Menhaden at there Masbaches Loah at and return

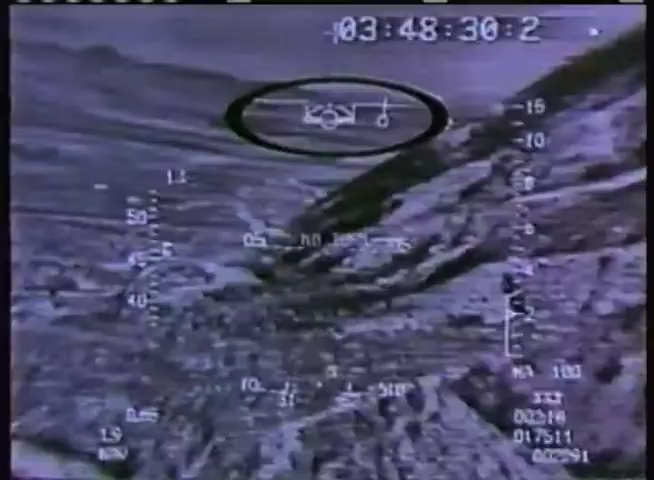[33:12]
The F-16 is also one of the world's best ground attack aircraft. Early versions could only fly this mission if the pilot could see the target. But since 1986,
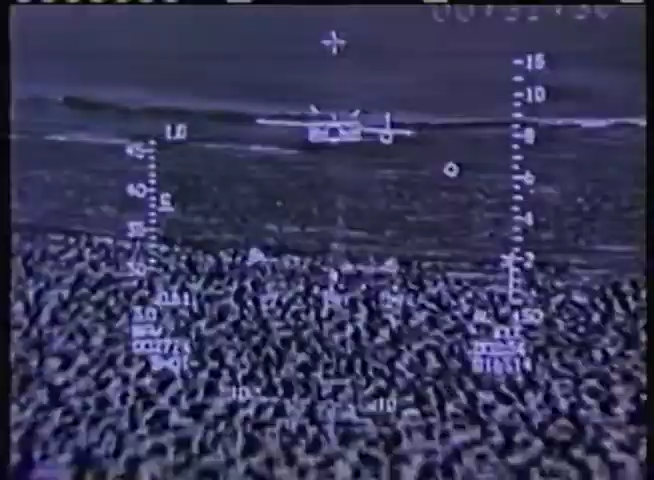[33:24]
extra equipment called Lantern has allowed precision attacks to be made at night or in bad weather. The avionics warn the pilot not to make a turn towards high ground. They tell him to pull up when he gets too low.
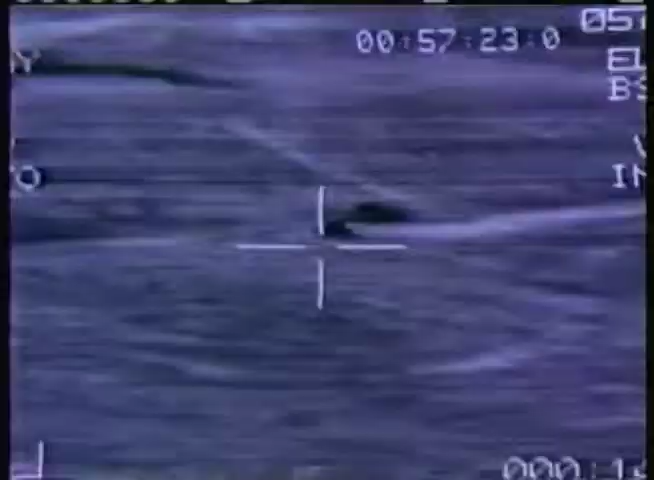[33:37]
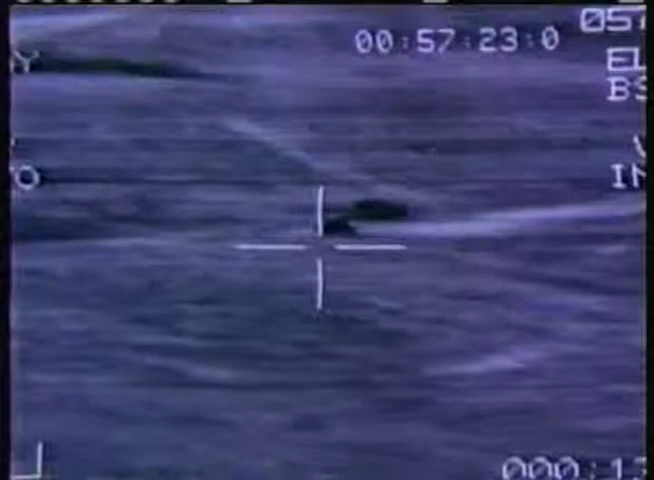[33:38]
The pilot can even see an infrared image of targets as small as a tank.
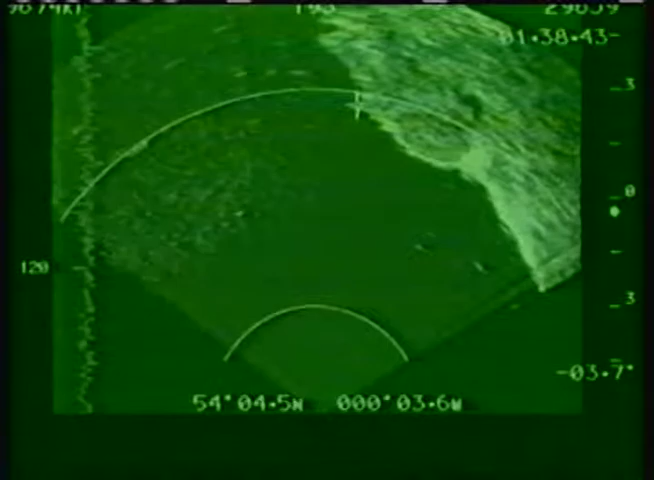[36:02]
the most notable created by the radar.